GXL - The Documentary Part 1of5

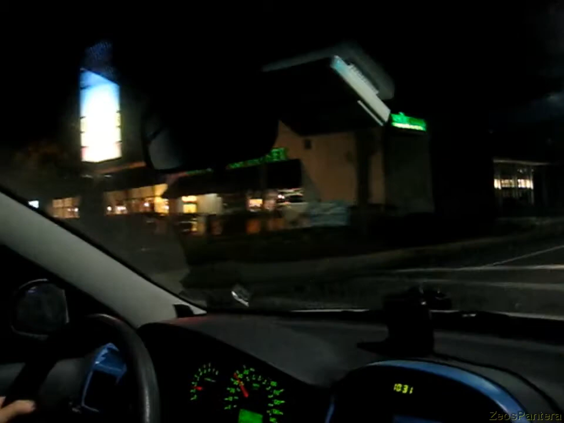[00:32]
No. They're expensive, aren't they? Yeah, pretty expensive. That red light for us.
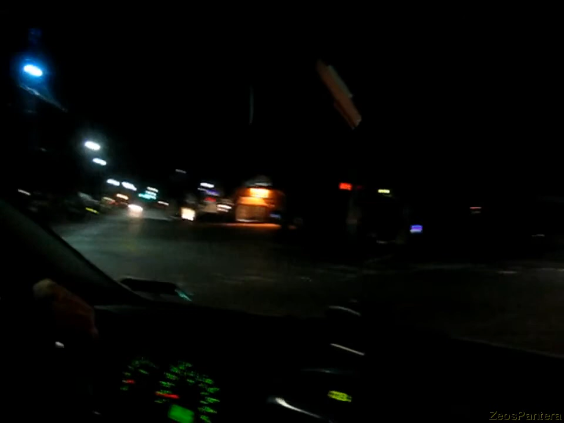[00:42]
What the fuck is wrong with this place of red lights that you have to drive under them constantly? They don't belong to you. I don't know. The second floor of this place is a brothel. Fast Signs, or what the hell it's called?
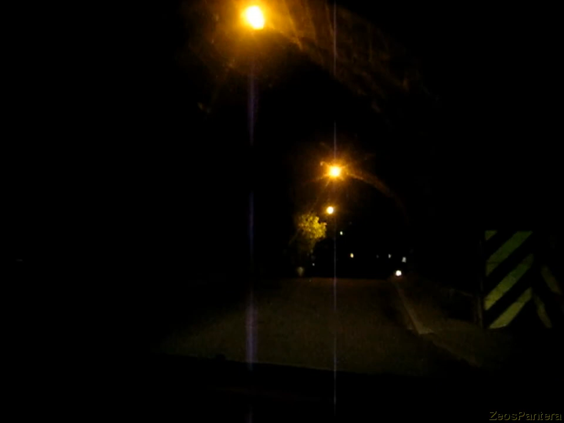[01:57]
There's a lot of these in Pennsylvania. Some of them are just one lane wide, yet it's a two-way road.